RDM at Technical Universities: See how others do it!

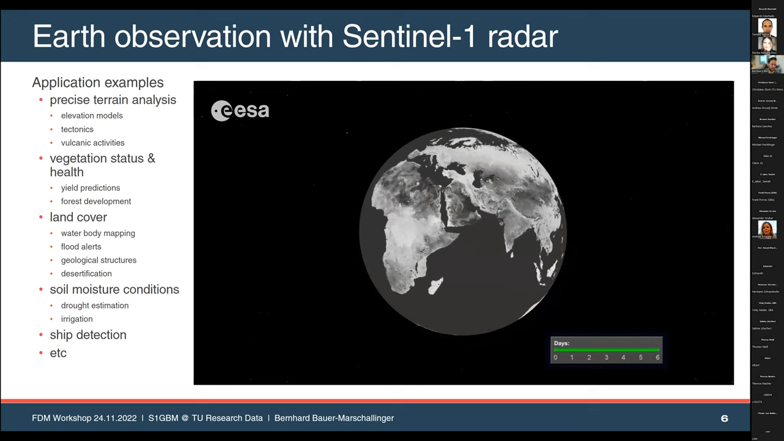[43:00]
So we work towards drought estimation and measure how much irrigation in the agricultural field is done. Ship detection is another thing and many more. So how does this data look like? So this is one example over the Western Iran area. You see here this typical radar signature. See city with these high values, desert with some more diverse pattern. You can see the mountain ranges and also a lake, so the water body.